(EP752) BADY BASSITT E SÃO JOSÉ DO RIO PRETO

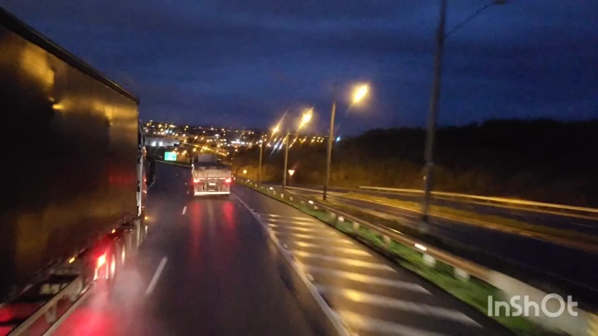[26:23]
Tá tudo mudado aqui o trem, ó. pistinha simples aqui há 5 anos atrás.